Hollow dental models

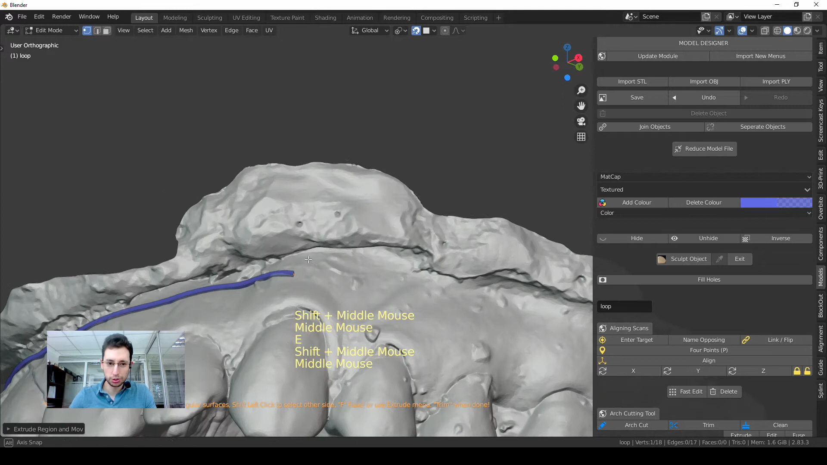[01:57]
don't go through the model i will show that in a second right here in this corner in this uh
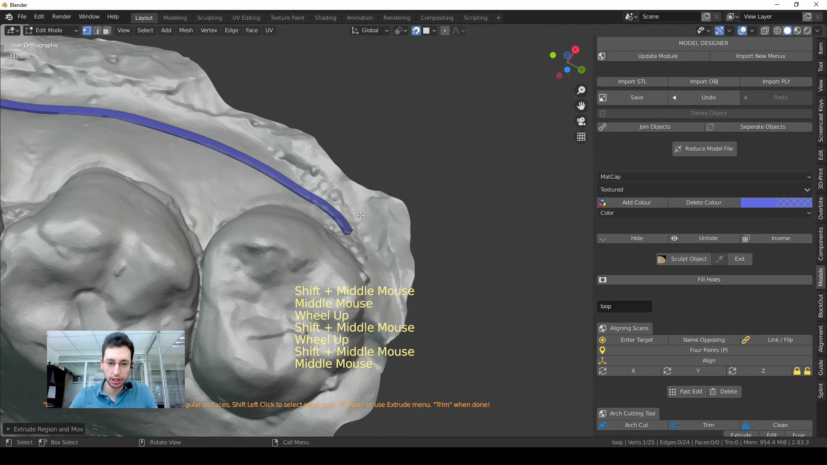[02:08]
back molar this can happen because the shape of the model is is
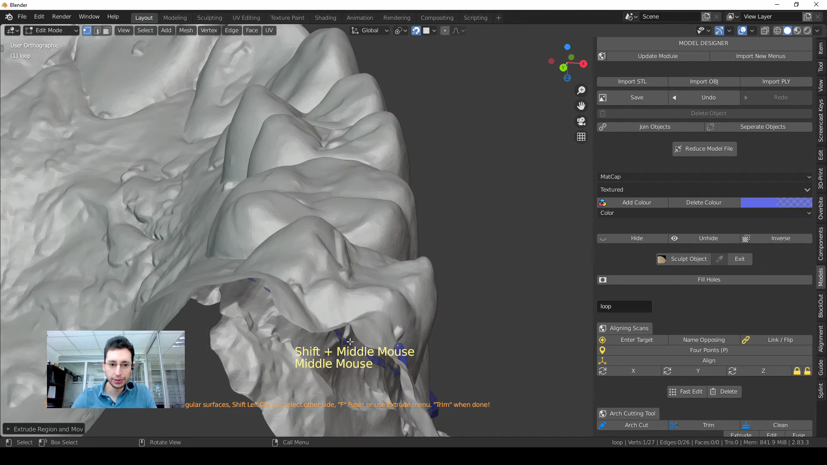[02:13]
like so if i for example put my my point here my vertex there this tube is going to go through the model
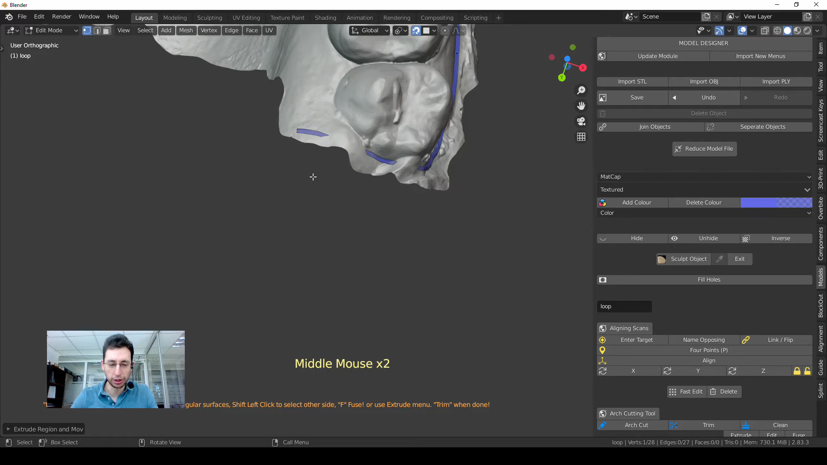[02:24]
and that's wrong you have to follow the surface in order